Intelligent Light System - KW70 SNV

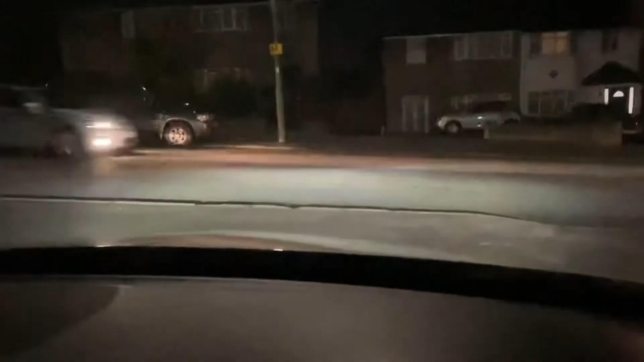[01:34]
So this is the Corning light function, which has the intelligent light system. So when I turn off the engine, light goes off.